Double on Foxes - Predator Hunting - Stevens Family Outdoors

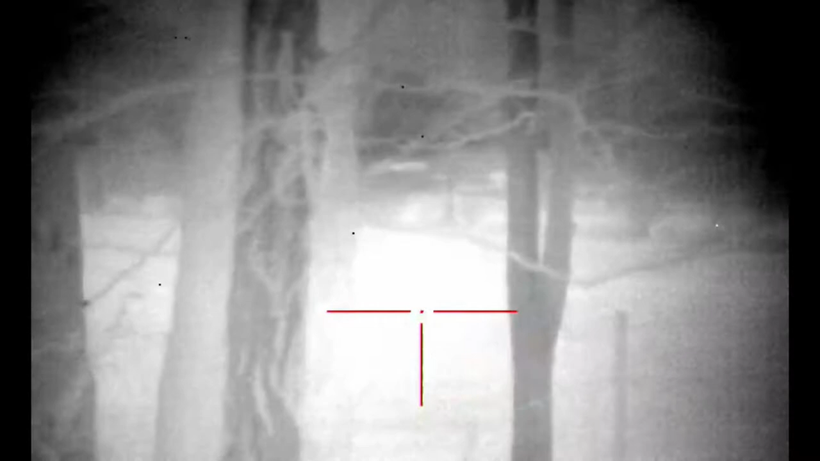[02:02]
It was a fox. Maybe it was a fox. There he is again. What?
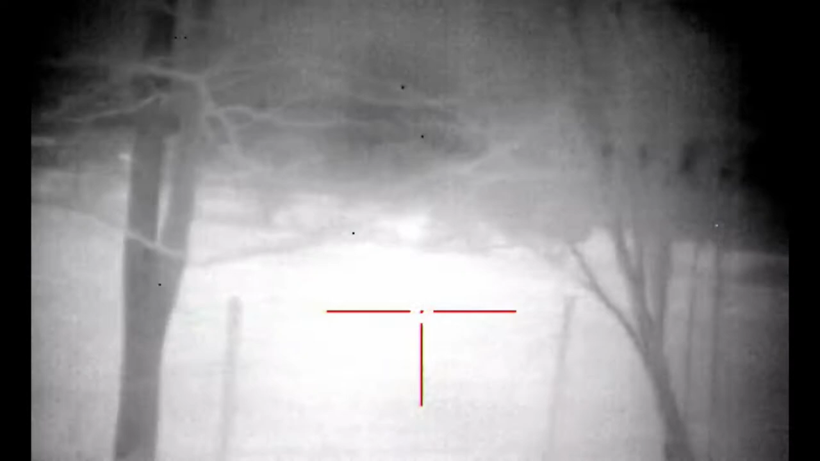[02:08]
To your right. Oh yeah, I see him.
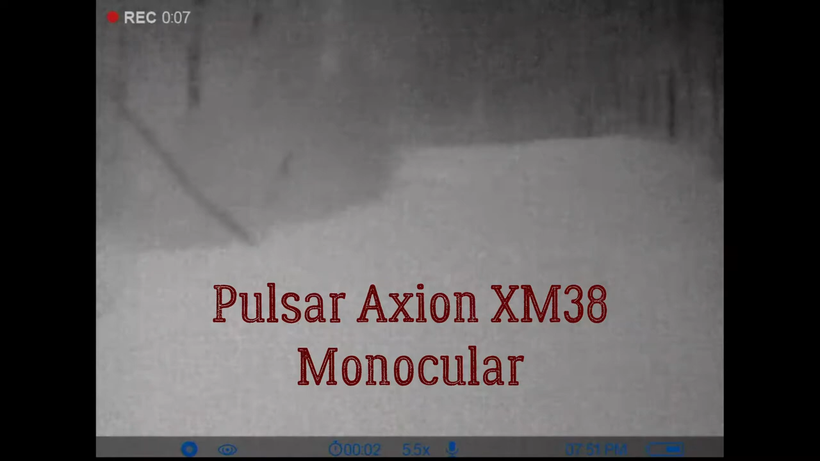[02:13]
There he is. He's coming.
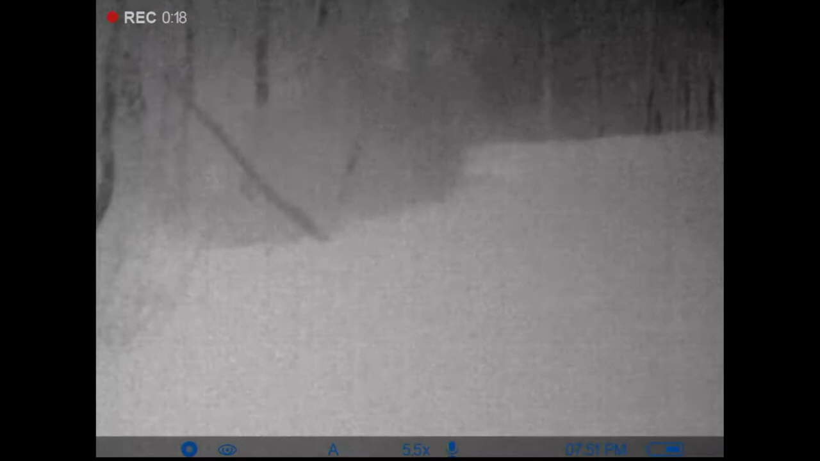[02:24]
He's coming that way. There he is.
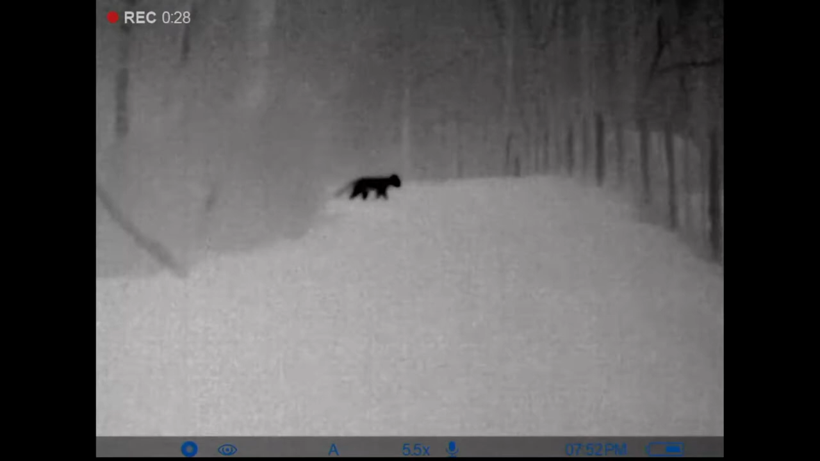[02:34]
There he is. There he is.
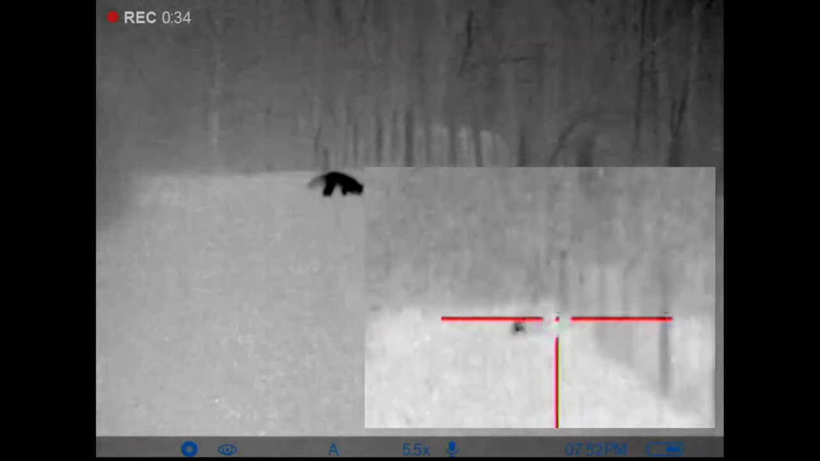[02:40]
Oh my god. Oh my god. Oh my god. Huh? Yeah.
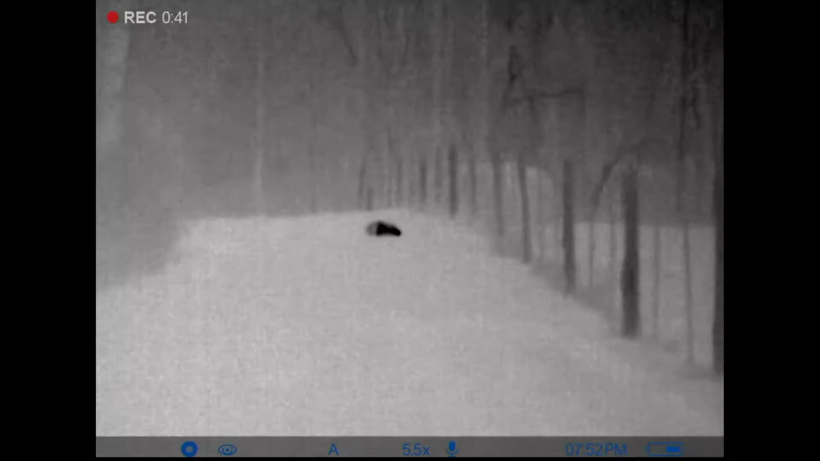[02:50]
I don't know how to say anything. I got it. I got it. Go ahead and walk down to it.
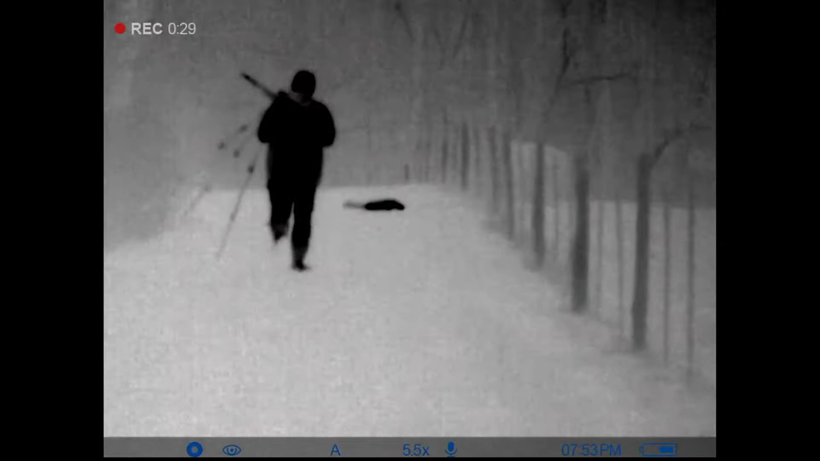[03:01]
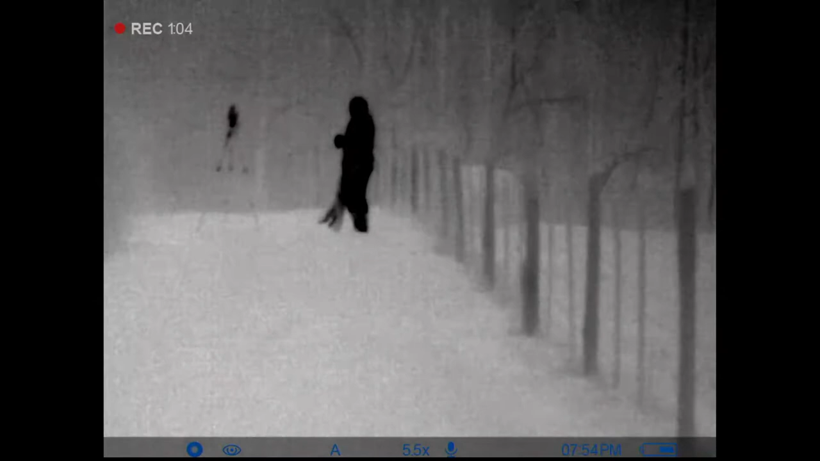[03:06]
I got it. I got it.
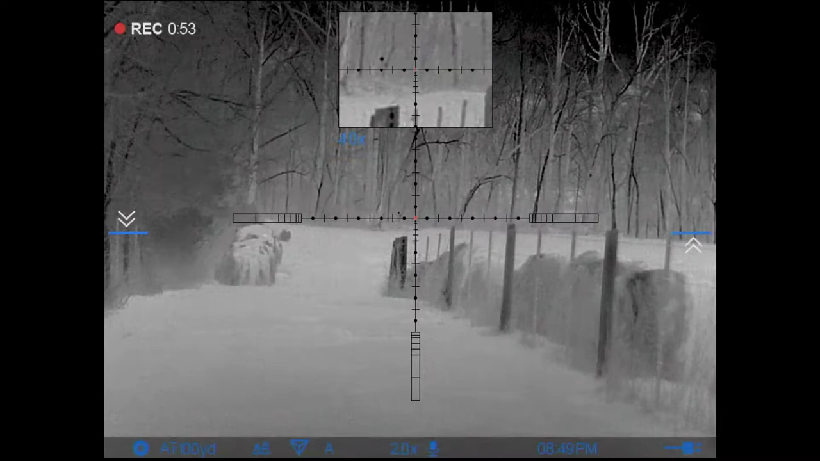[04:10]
Straight down the fence line. See him? I see him.
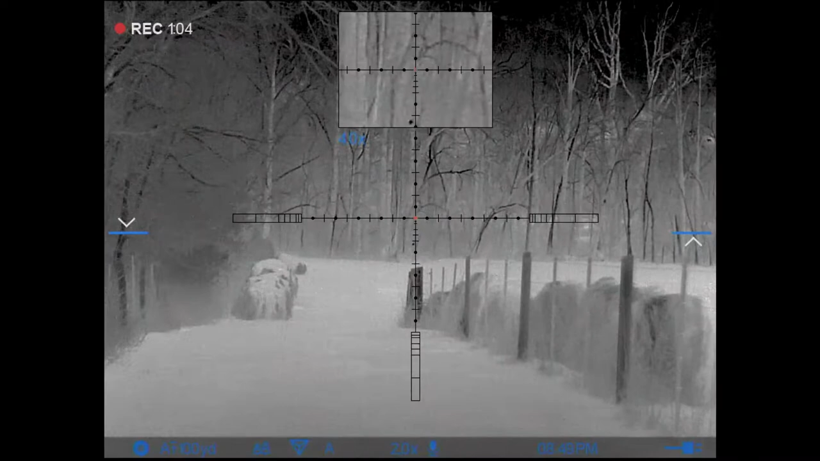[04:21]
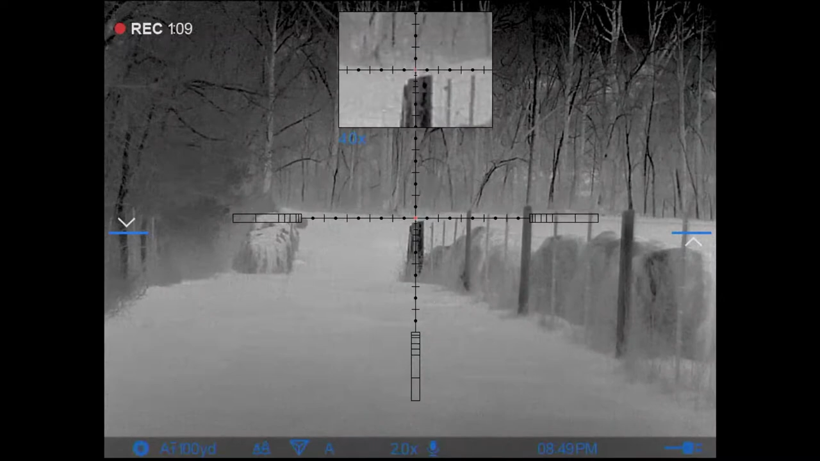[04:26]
Here he comes.
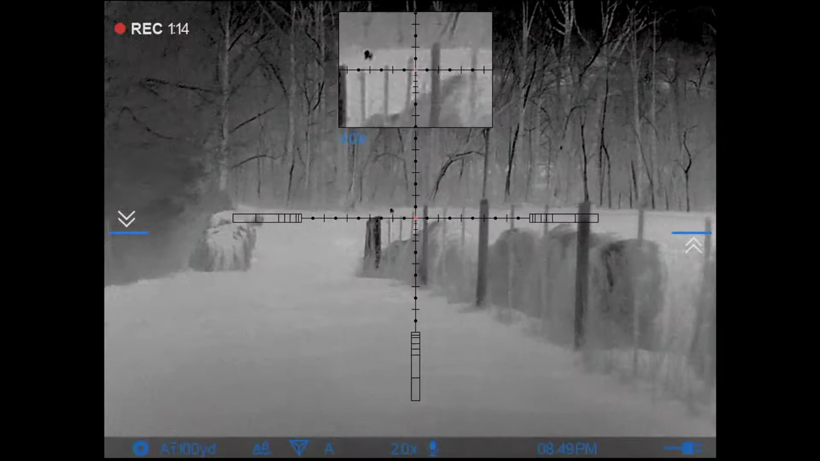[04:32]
He's coming. He's coming. He's coming.
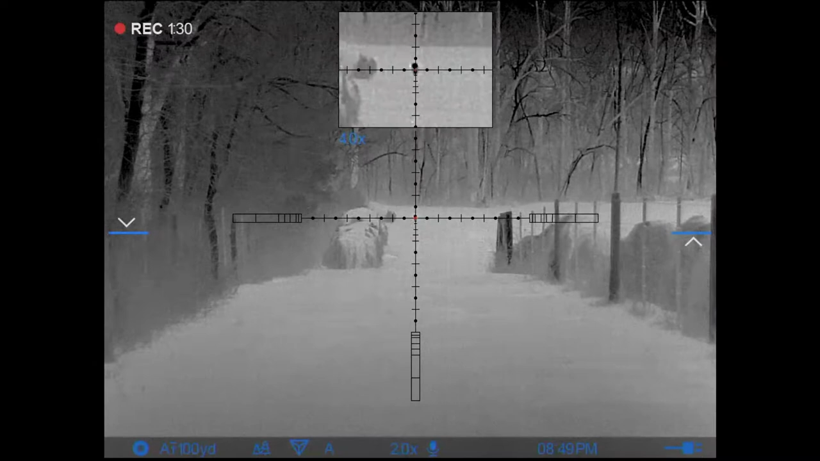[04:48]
One, three, one, whenever we get ready.
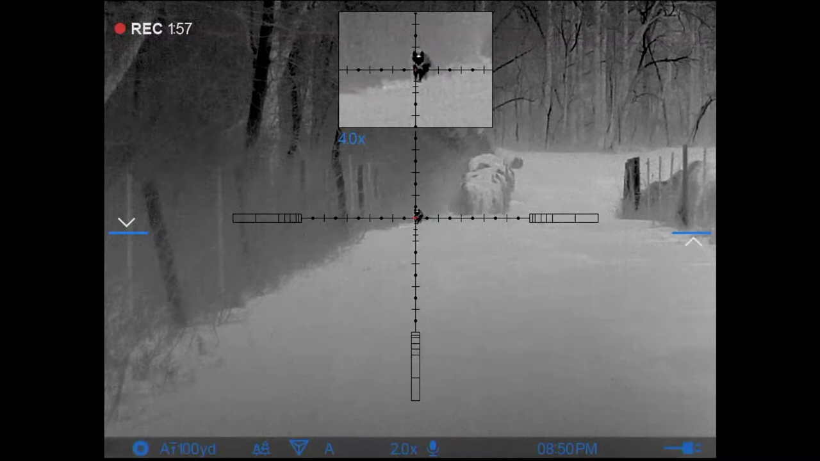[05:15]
One, two, three. Two, three. Good try. Good try. Anything else coming? One, two, three.
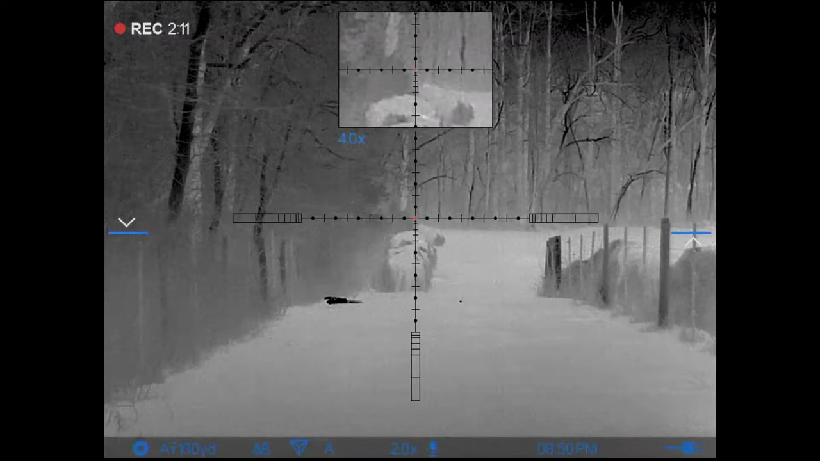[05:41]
One, two, three. One, three. Let's have to see where he hit. Yeah.
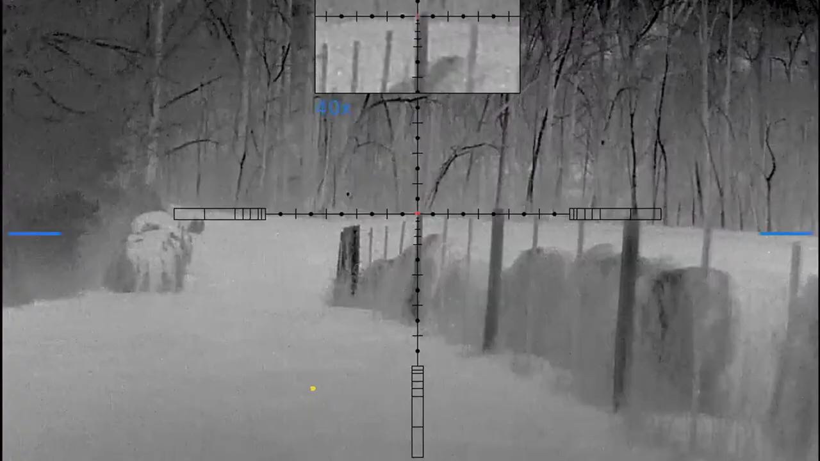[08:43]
Next thing you know, she come running in on a string, as you'll see on the video.